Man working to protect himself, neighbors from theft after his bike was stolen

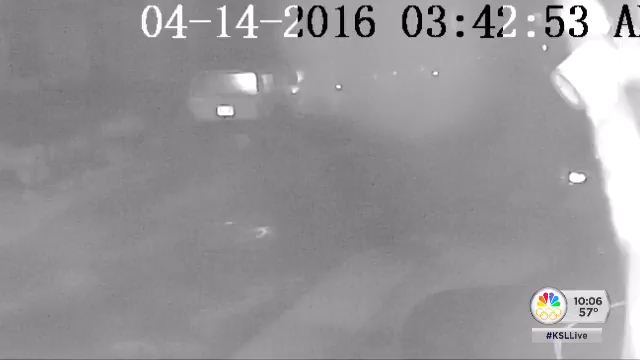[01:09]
Stealing, the neighbors says, as much as $2,000 in property.